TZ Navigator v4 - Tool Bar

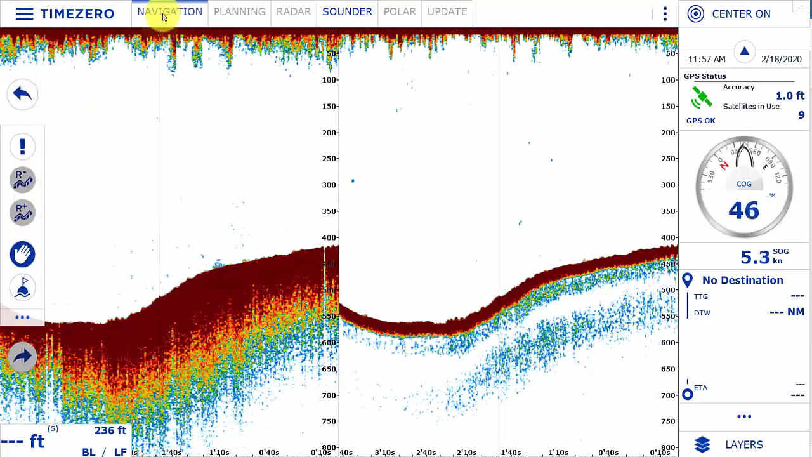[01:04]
On screen: speed 5.3 kn
So let's take a look at the tools in the navigation workspace. The first option here is track.